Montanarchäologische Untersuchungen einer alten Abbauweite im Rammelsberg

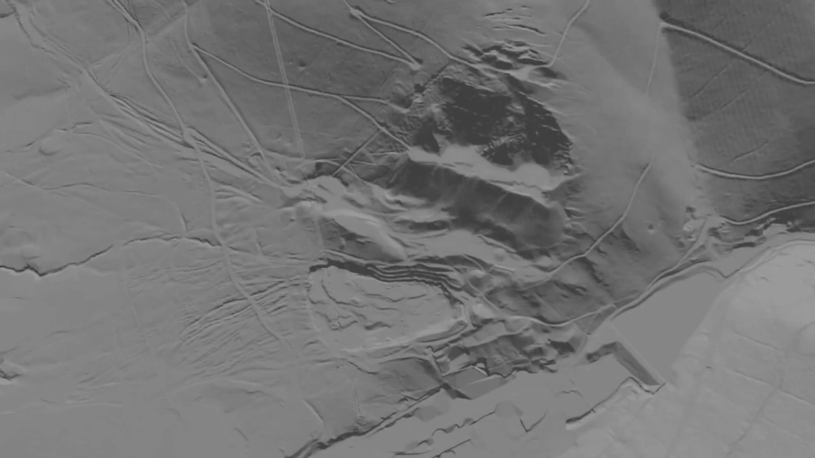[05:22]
Dann schwenken wir rüber in ein digitales Geländemodell, wo die Bäume und auch die Häuser schon weggerechnet sind.
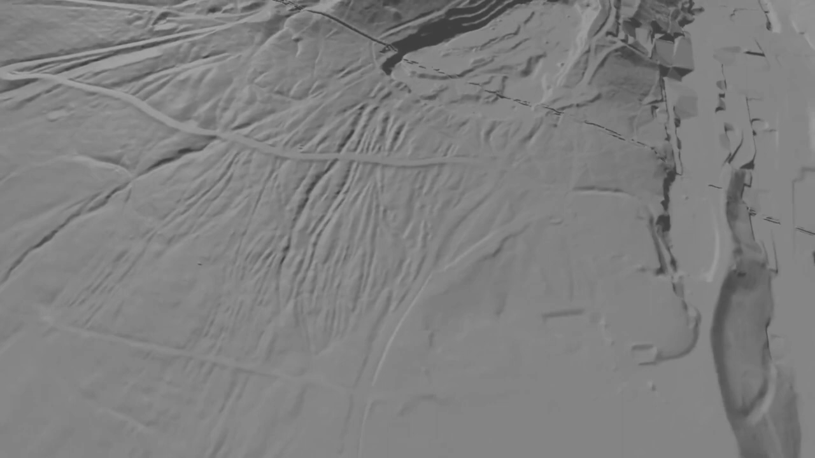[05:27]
Sie sehen ganz wunderbar hier die Erzabfuhrwege.
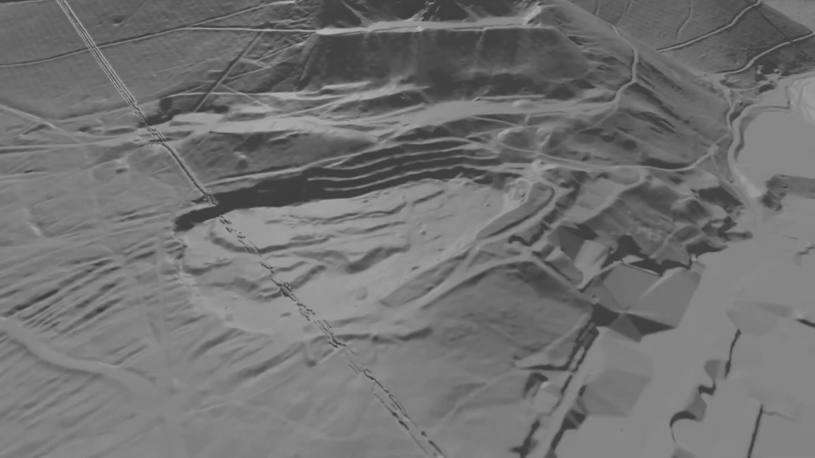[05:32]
Sie sehen den großen Tagebau der Schiefermühle, an dessen Rand ja unsere Ausgrabungen vom alten Lager stattfanden.
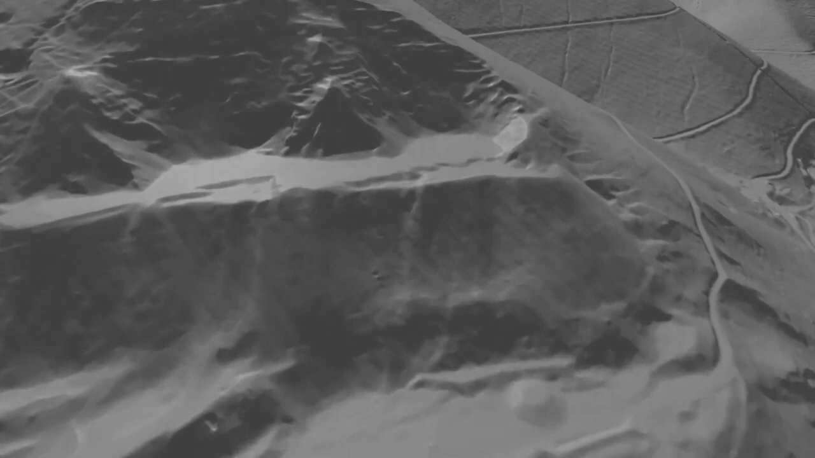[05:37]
Dann gehen wir rauf auf den Berg und sehen das, was wir im Riss als Bruch hatten, nämlich die Spalten.
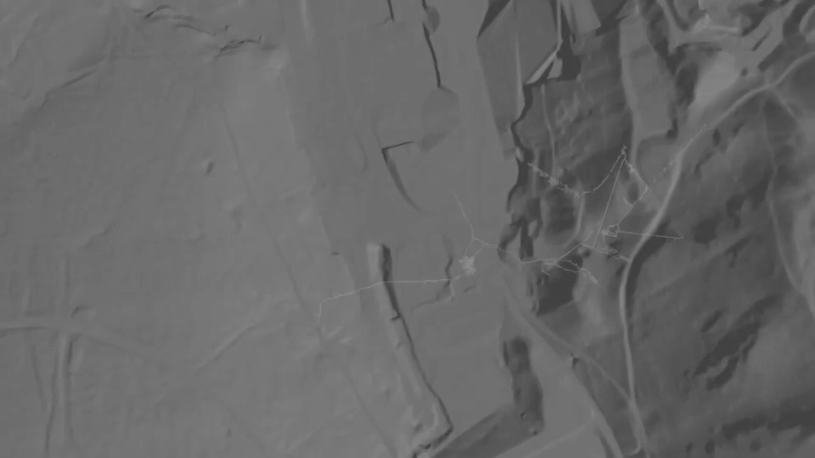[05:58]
Jetzt sehen Sie das einmal im Grundriss, nämlich die Hohlräume,
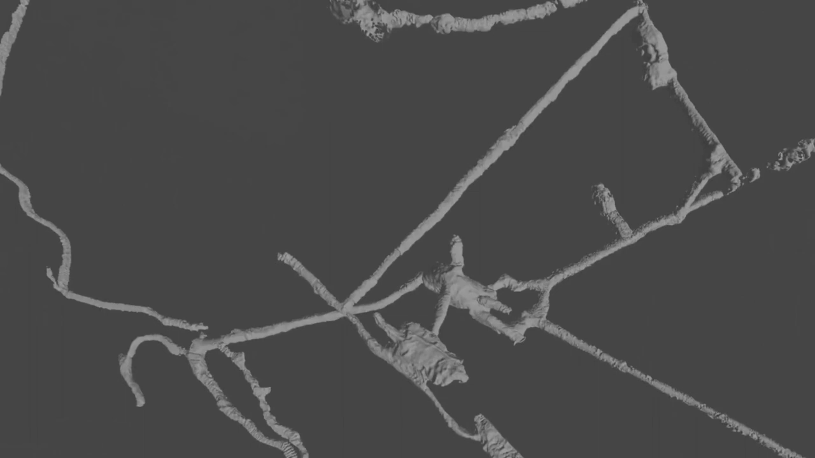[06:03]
die wir gemeinsam 3D aufgenommen haben
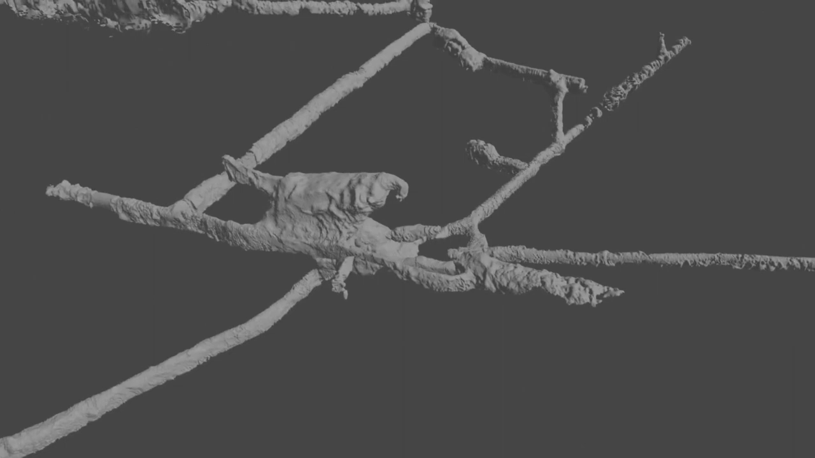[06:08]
und sehen dann entsprechend unser Gebilde.
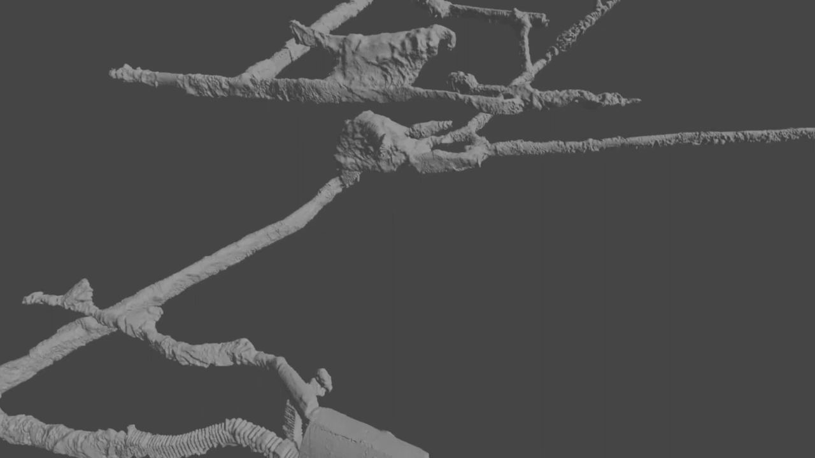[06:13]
Jetzt gehen wir tiefer. Sie sehen hier das Feuergizia Gewölbe, auch ein Bereich, mit dem wir uns im Projekt genauer beschäftigt haben.
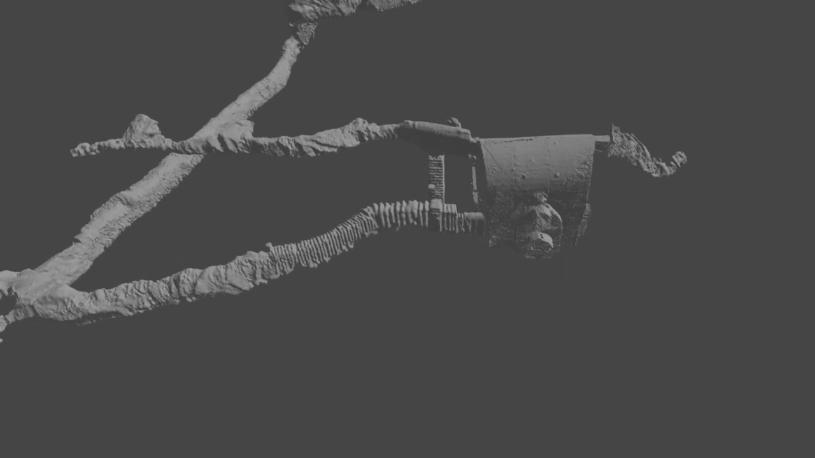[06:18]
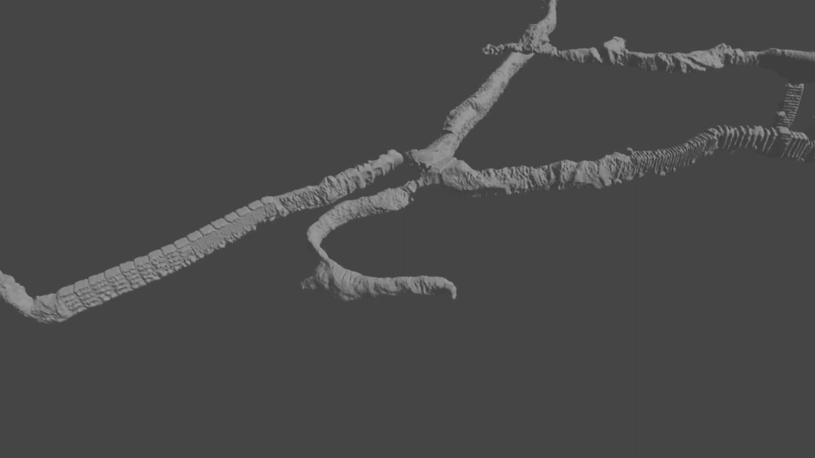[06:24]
Und dann geht es schon gleich rüber in die alte Abbauweite,
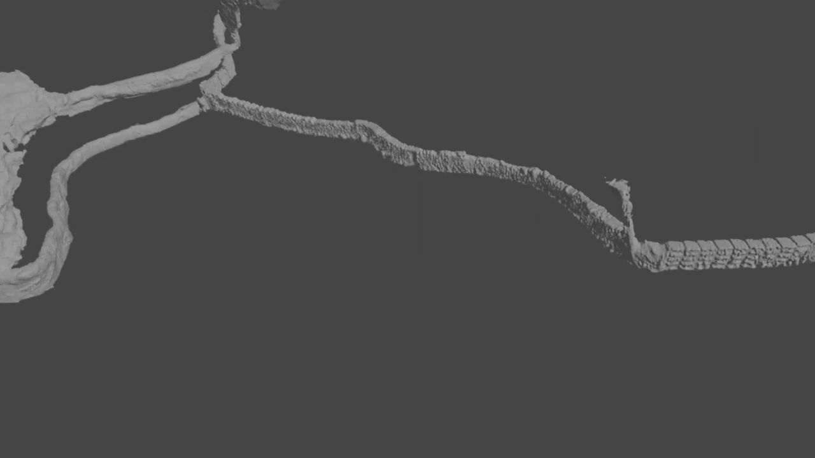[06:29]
die heute im Zentrum unserer Ausführungen stehen wird,
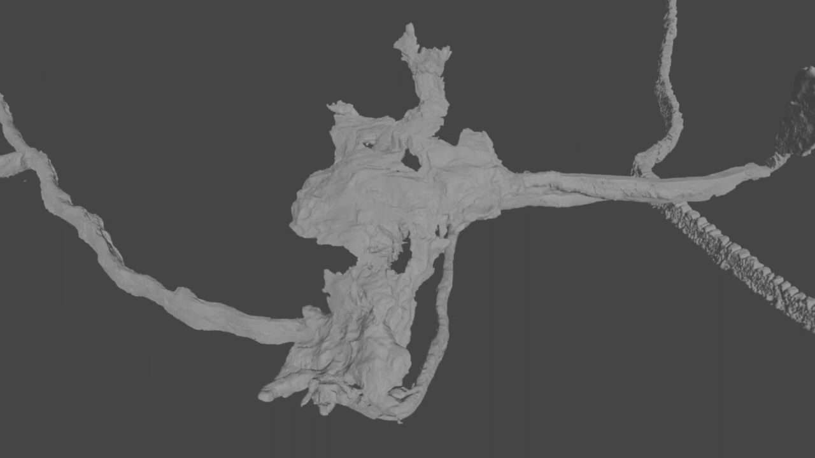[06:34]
zusammen mit dem Herzberger Suchort, der sich hier nochmal anschließt und den zweiten Teil unseres Vortrages bildet.
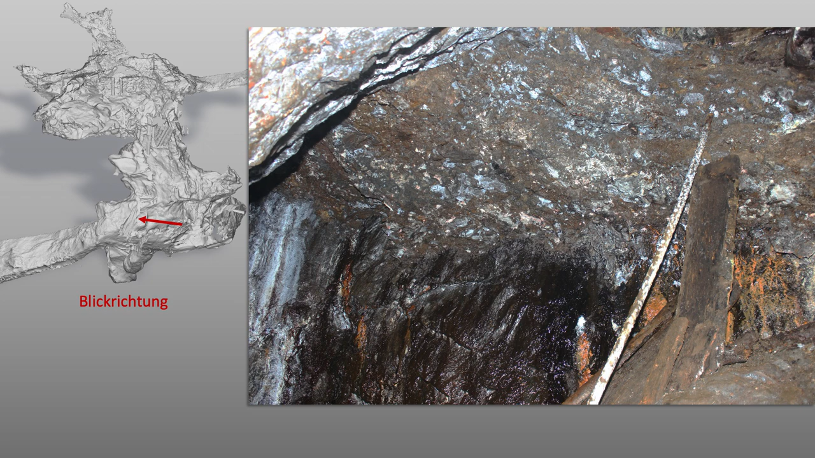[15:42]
Auf dieser Folie sehen Sie eine Verfüllmasse, die sich unten in der Abbauweite oberhalb der Haspel und dem Zugang des Herzberger Suchorts befindet. Sie hängt dort am hangenden Stoß, das heißt an der Fürste, also an der Decke und durch die jahrhundertelange Tränkung mit mineralhaltigen Lösungen ist diese Masse heute verfestigt. Sie besteht aus mittelbraunem, grobsandigem bis feinem Sediment mit zahlreichen Einschlüssen von feinem Gesteinsbruch und wenigen größeren Bruchsteinen. Welches Ausmaß diese Verfüllung annahm,
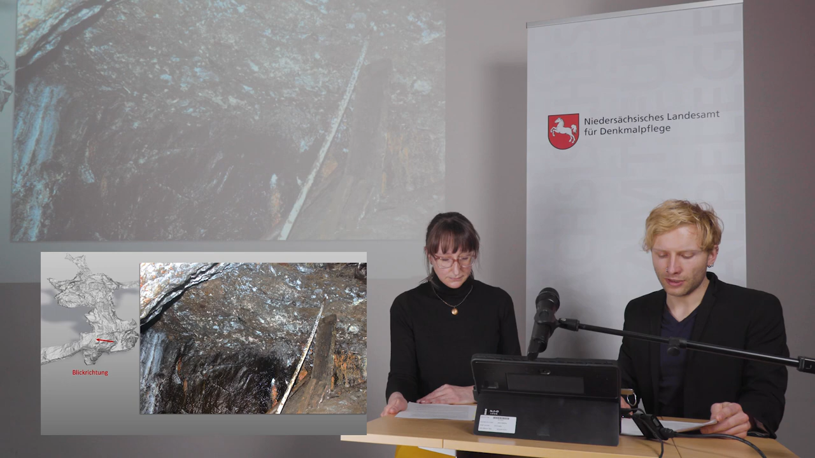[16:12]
zeigt ein unauffälliger weiterer Befund auf der nächsten Folie. Denn leicht zu übersehen ist an der gegenüberliegenden Seite des Hohlraums in größerer Höhe ein kleiner Absatz unter der Decke. Auf dem Foto über den Köpfen von Frau Malik und unserem Geologen Herrn Schröpfer.
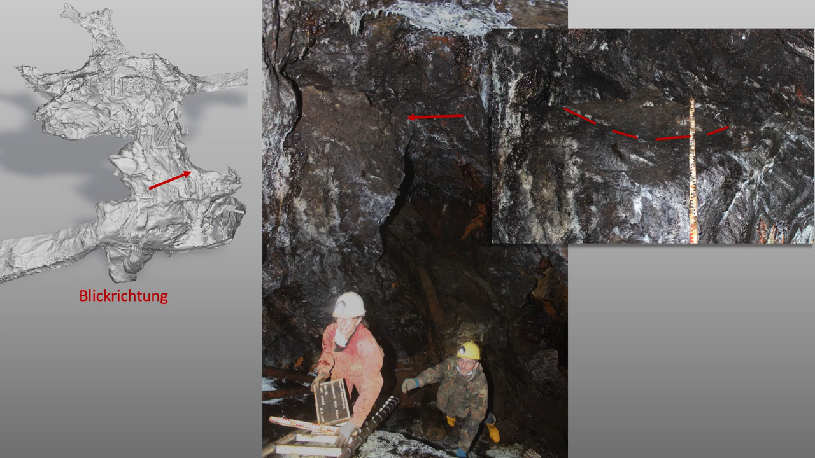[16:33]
Dort hat sich kleinräumig eine linsenförmige Verfüllmasse mit derselben Zusammensetzung erhalten. Diese kann dort nicht absichtlich hingelangt sein. Ursprünglich muss also der gesamte Hohlraum
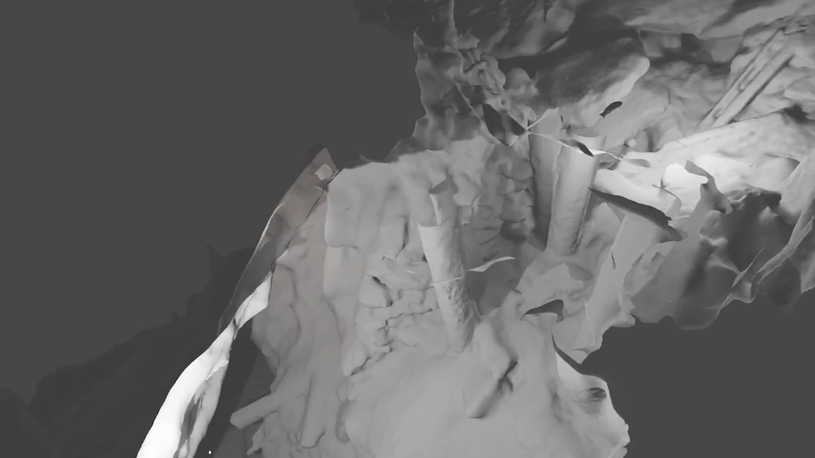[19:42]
Denn gerade darin wird nochmal deutlich, dass es sich tatsächlich um eine Versatzmauer handelt, die lediglich von dem Abfallhaufen überprägt ist.
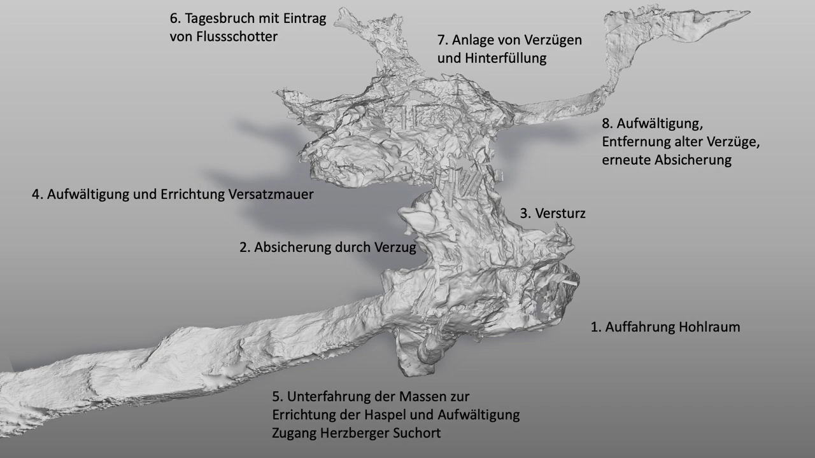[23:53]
Auf jeden Fall wurden die oberen Bereiche dann wieder beräumt, die für Züge entfernt, der Bereich wurde fahrbar gemacht und neu abgesichert, worauf die Versatzmauer und neuen Stempel hinweisen. Aus dieser Phase muss auch die Brückmasse stammen und das nicht mehr notwendige Abfallmaterial auf der Versatzmauer unten.